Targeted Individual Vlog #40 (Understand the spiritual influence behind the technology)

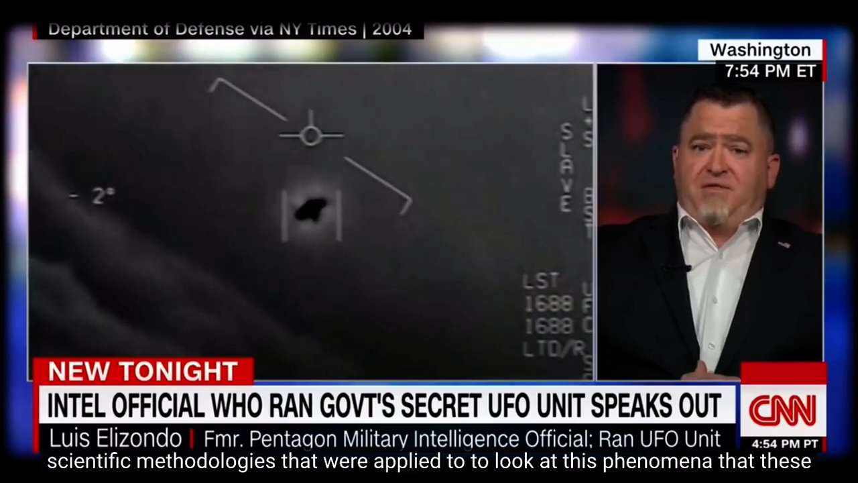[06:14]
scientific methodologies that were applied to look at this phenomenon, that these aircraft, we'll call them aircraft, are displaying characteristics that are not currently within the U.S.
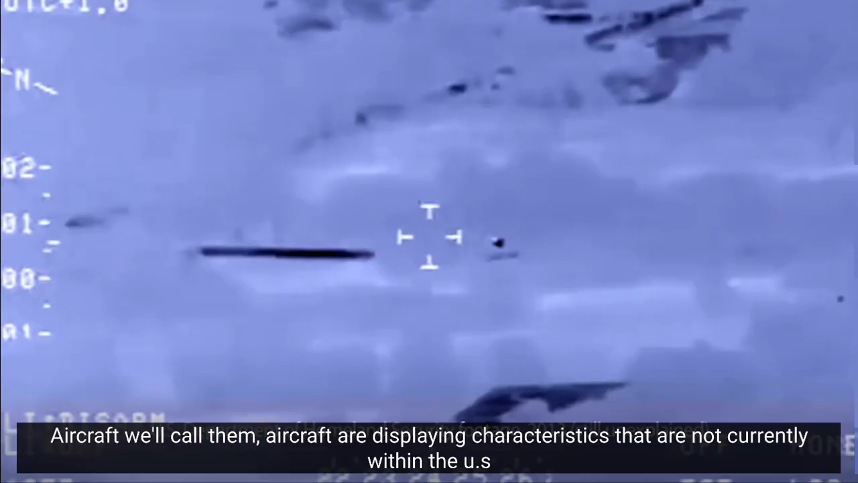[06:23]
inventory, nor in any foreign inventory that we are aware of. So I know you're using, you're being clear, but I mean, the answer's yes. My personal, I can't speak on behalf of the government, obviously, I'm not in the U.S. government anymore.